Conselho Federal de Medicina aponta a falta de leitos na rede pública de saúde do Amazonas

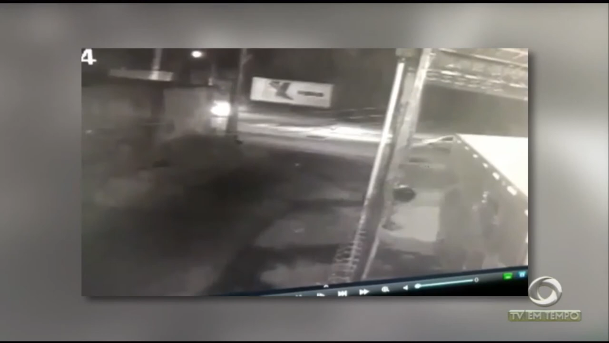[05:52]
Uma câmera de segurança flagrou o momento da colisão. Depois da batida, os veículos pegaram fogo.